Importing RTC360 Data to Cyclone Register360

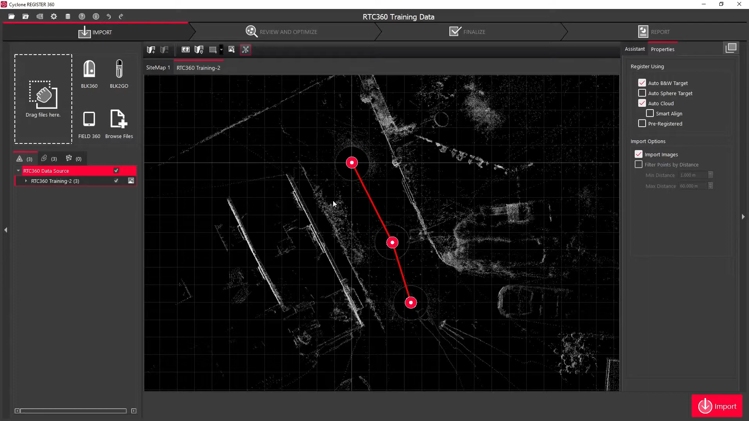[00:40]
On the right hand side we can see the import settings that we have whenever we're importing and registering our scan data. From here we can choose whether or not we're working with black and white scan targets, sphere scan targets, whether or not we want to do an auto cloud to cloud alignment whilst importing the data. We also have the option to smart align if we're working with data from the likes of our BLK 360 and we can also use pre-registered if we're importing data from another source that's already been registered. Our additional import options include being able to import our images at this stage and we also have the option to filter our data down by distance.
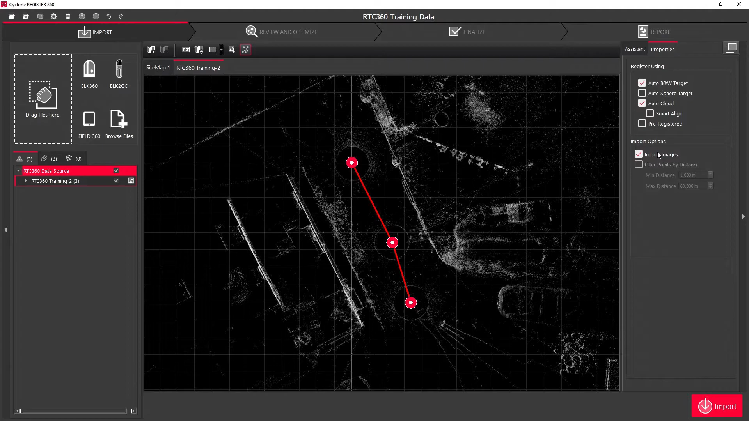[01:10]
Once our settings are set we can simply click on the import button on the bottom right hand corner to import our data.
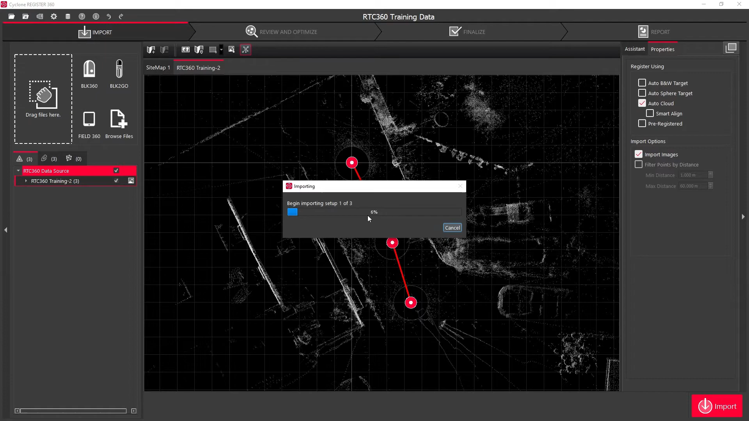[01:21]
Once this is completed you'll be greeted with a message to tell you that it successfully imported the data that you wanted to import.
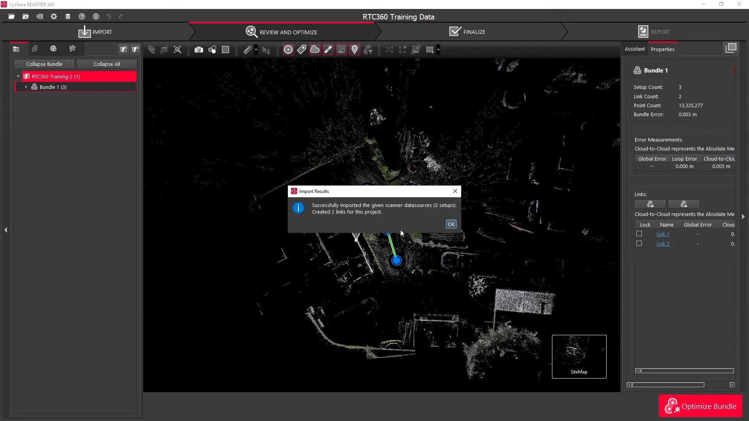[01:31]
If I look on the right hand side I can now see the information about the bundle that I've created when I import it. This will include how many setups I've completed, how many links that I've created,
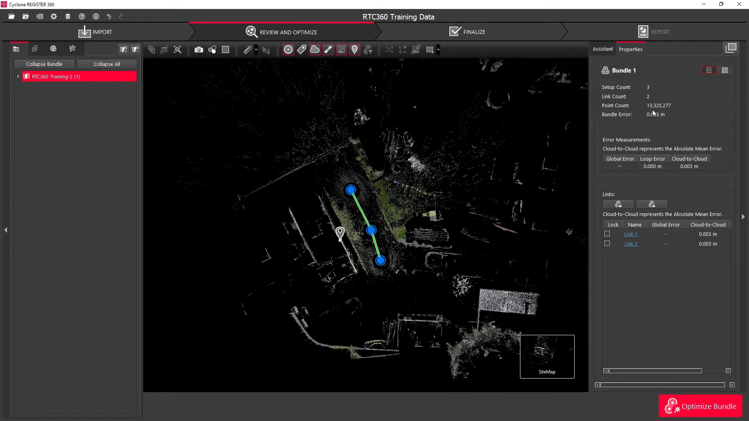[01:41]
how many points of data that I've collected, and also information about the links that the software has created. The next step in this process is to then move to the review and optimize stage.